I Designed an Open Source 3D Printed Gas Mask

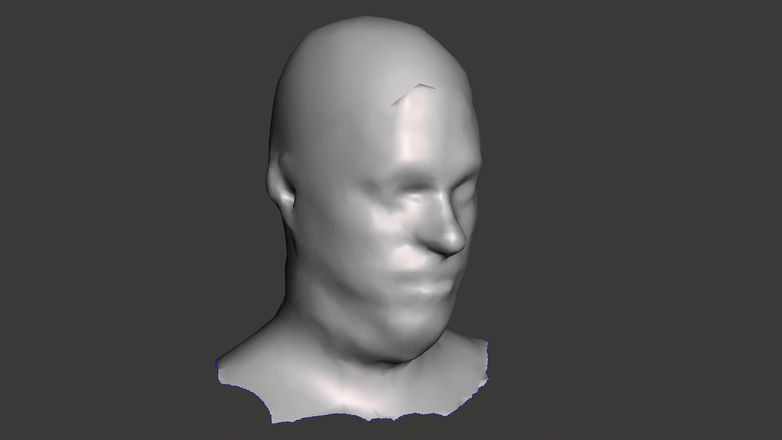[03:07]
With some cleanup, I got a pretty decent model out of it. So I think the biggest challenge is getting a good seal on the face, both around the outer edges.